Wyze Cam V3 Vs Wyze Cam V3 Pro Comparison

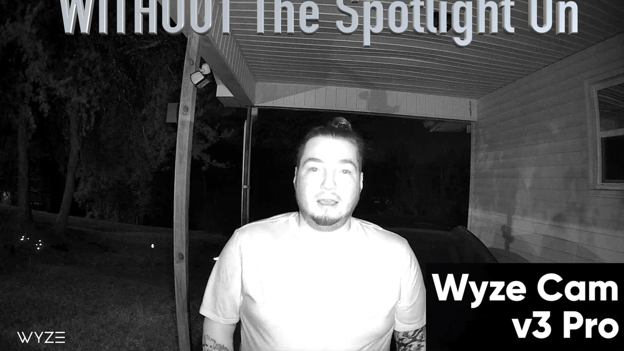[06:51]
And this is a night time audio video test on the Wyze Cam V3 Pro without the spotlight.